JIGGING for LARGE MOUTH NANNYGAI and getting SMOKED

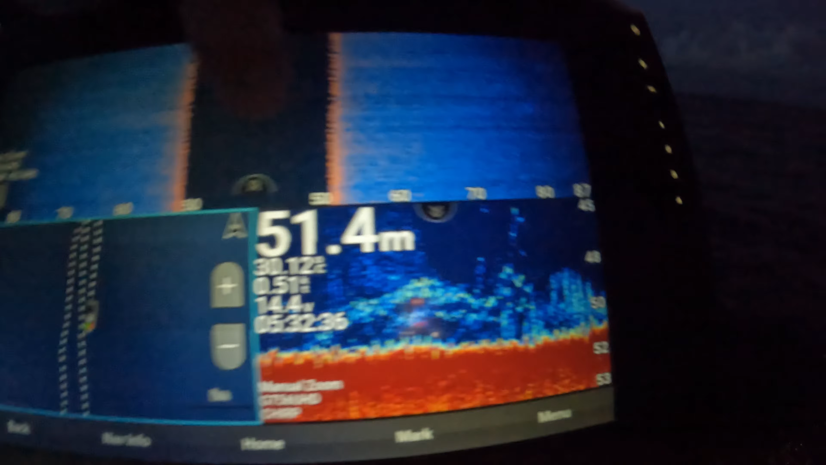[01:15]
On screen: depth 51.4 m
So they're 2 meters above. Haven't got anything rigged up.
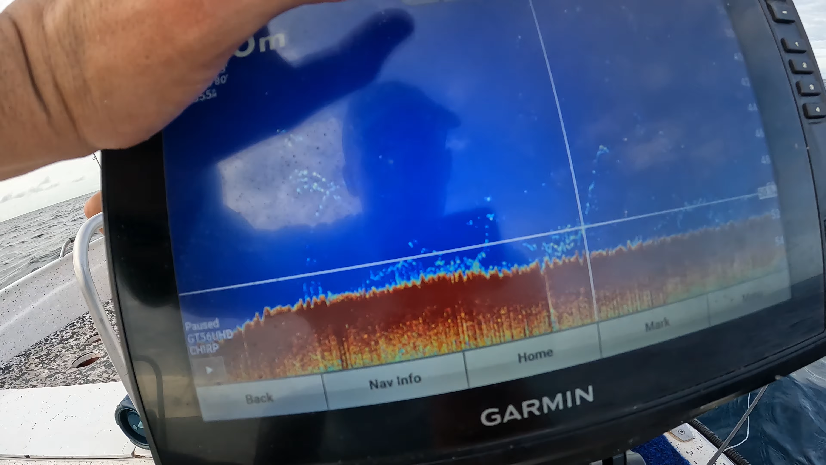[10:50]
that there, it's like kind of straight up on a shoal and just all that three chinas.
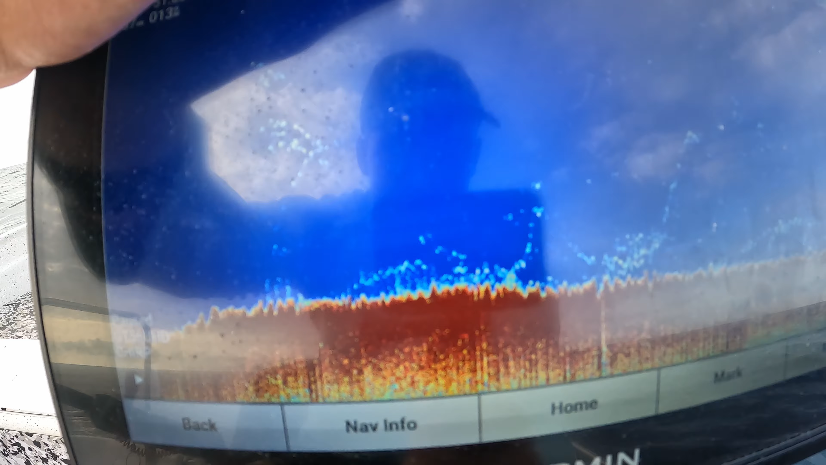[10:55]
Hopefully there's some reds or some nannies like this morning,